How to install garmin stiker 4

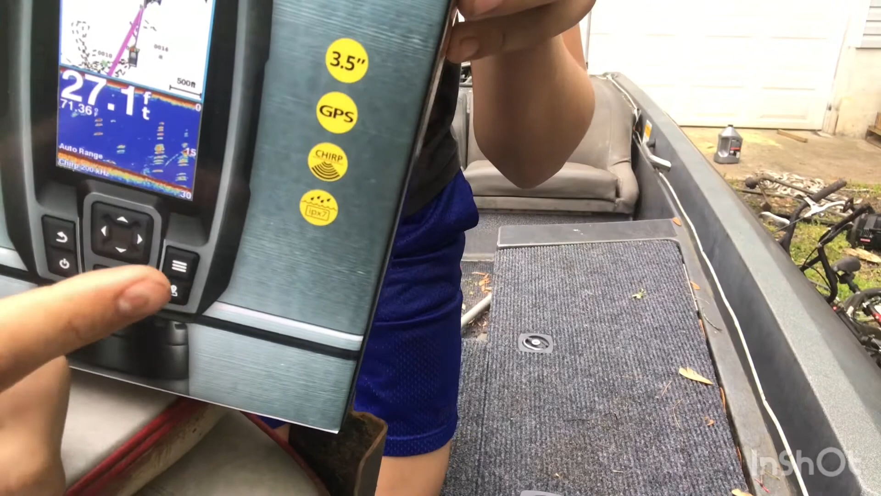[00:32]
On screen: depth 27.1 ft
GPS, chirp sonar, which sends more frequency through the water.